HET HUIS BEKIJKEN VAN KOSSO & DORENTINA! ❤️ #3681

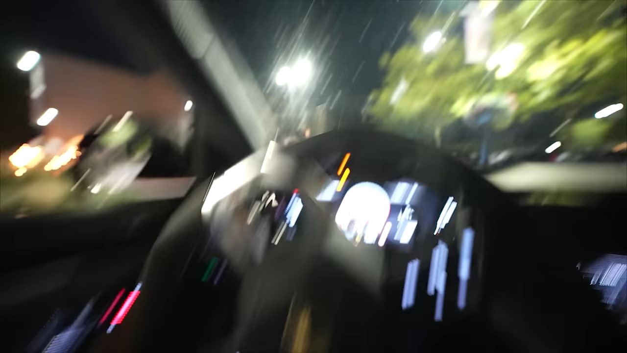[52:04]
Ik ga... Wacht, ik ga oversteken, zegt hij. Ja, zebrapad, man. Shit, ik moet stoppen.
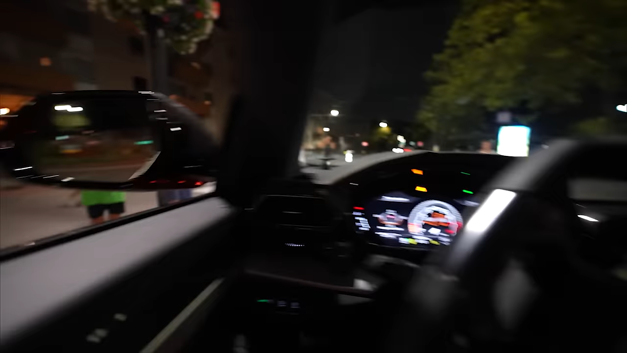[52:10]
Hey, zebrapad, ga lopen dan, jongens. Ga maar lopen. Ja, jongens.